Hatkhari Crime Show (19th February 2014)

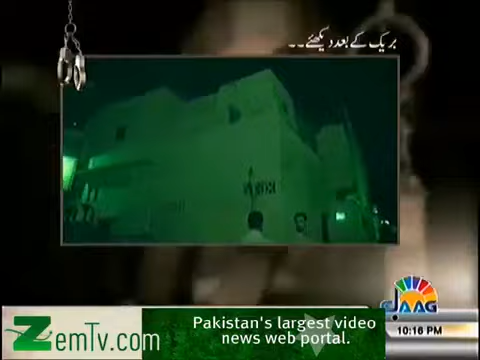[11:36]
हाँ, ये वाला एक ही गेट है भागने का। नहीं
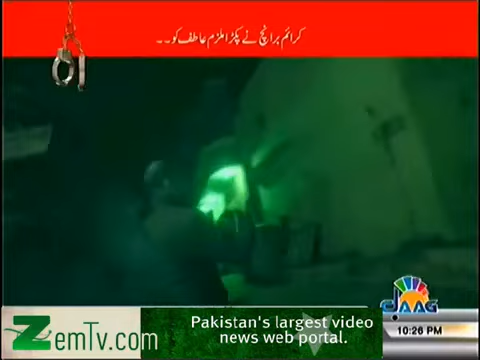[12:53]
ये वो आगे चले जो है एजाज भाई को बोल गाड़ी अच्छा लगा बिल्कुल पुलिस को बता के उसको हम जब लाएंगे ना बंदे को शनाख्त करवाना हमने। नादिन हम लोग इस वक्त घर पर पहुंच चुके हैं और मुलजिम जो वासित है वो घर पर सो रहा है।
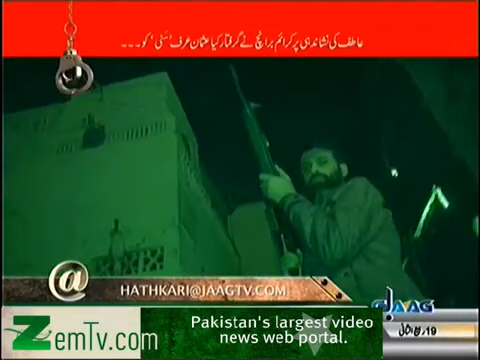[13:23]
मुलजिम जो है इस वक्त यहाँ पर अंदर मौजूद है।